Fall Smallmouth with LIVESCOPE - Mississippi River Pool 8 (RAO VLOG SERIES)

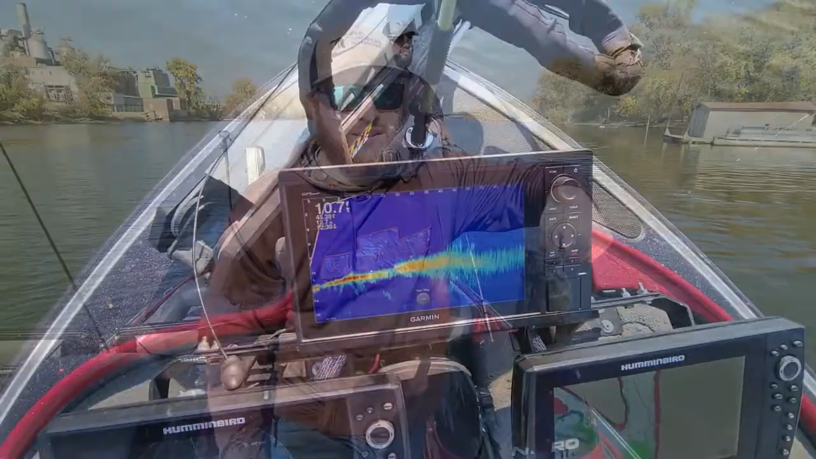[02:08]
All right, guys, so there's a little brush pile out there.
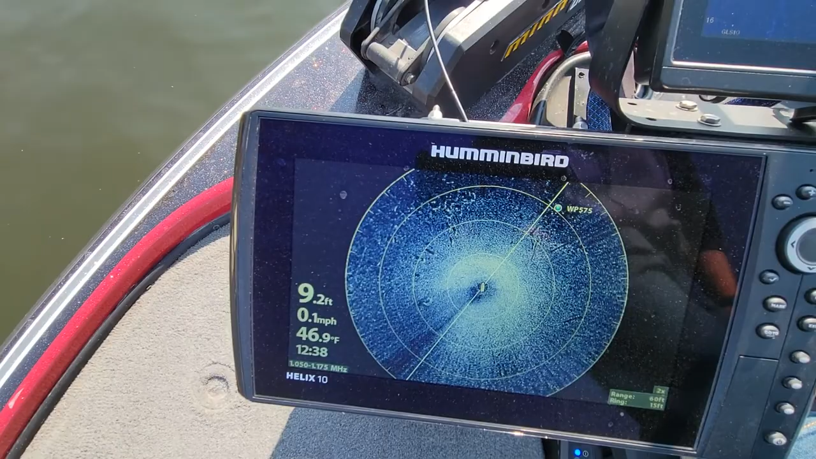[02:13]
On screen: depth 9.2 ft, water 46.9°F, speed 0.1 mph
You can kind of see it better with the 360. See it there to the left up here.
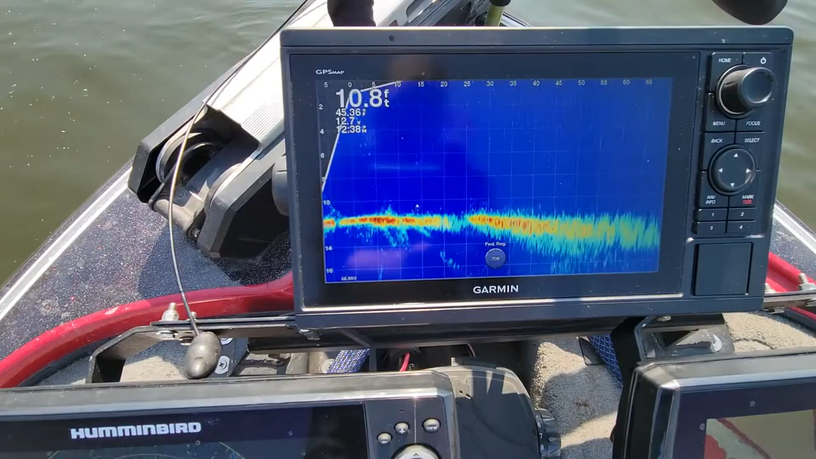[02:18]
On screen: depth 10.8 ft
But they're all sitting on top with the live scope. They're just moving.
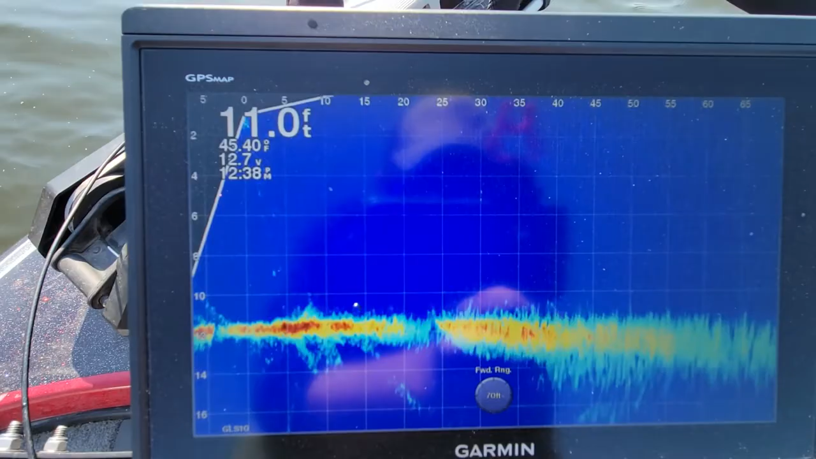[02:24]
On screen: depth 11.0 ft
So they're not big, but they're there. I made a rookie mistake. I didn't think I'd catch them. I didn't think I'd catch anything on this, so I didn't bring more.
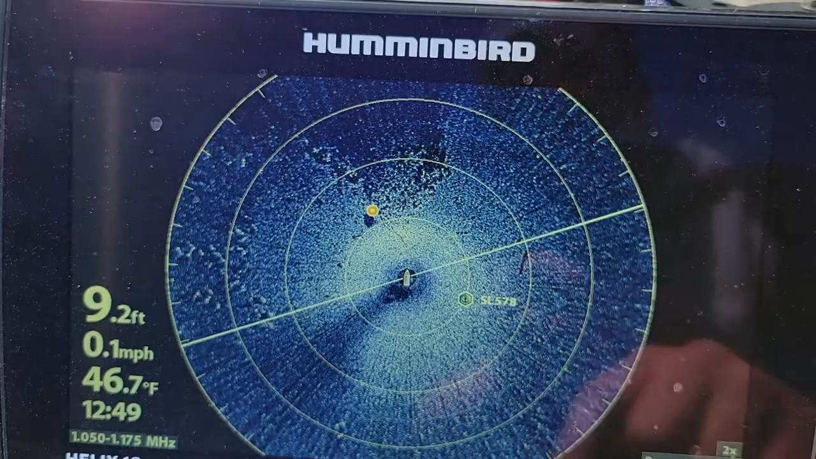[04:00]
On screen: depth 9.2 ft, water 46.7°F, speed 0.1 mph
So you can see this really good with the 360 here, this brush pile that we've been fishing, 9-10 feet of water. So we're just letting that swim bait just
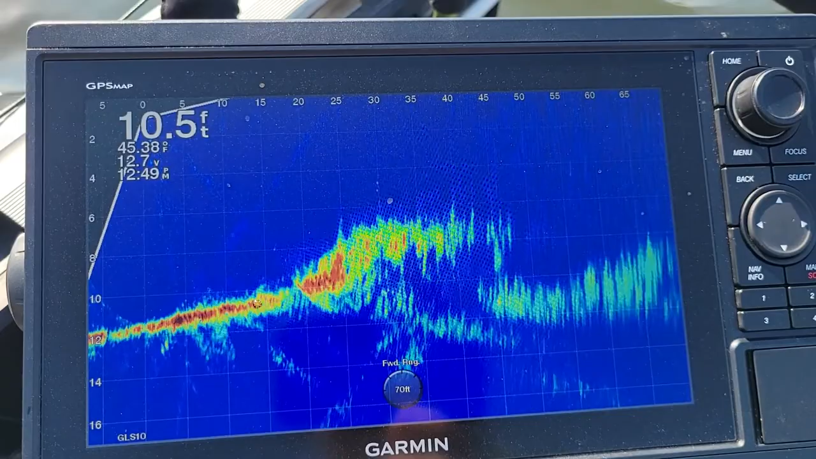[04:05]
On screen: depth 10.5 ft
die there and slow roll it across this brush pile.
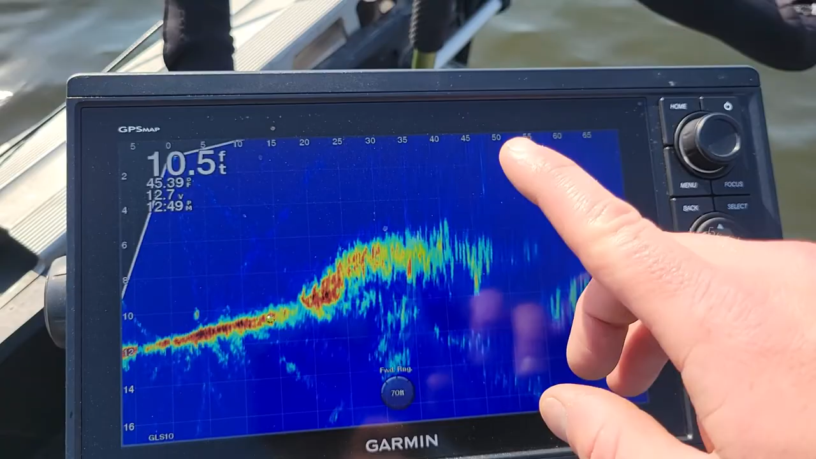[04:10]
On screen: depth 10.5 ft
So once we're in spot lock right now, so when it turns a little bit, you'll see them right there all sitting on top. But this swim bait, I don't want to put down right now. Yeah.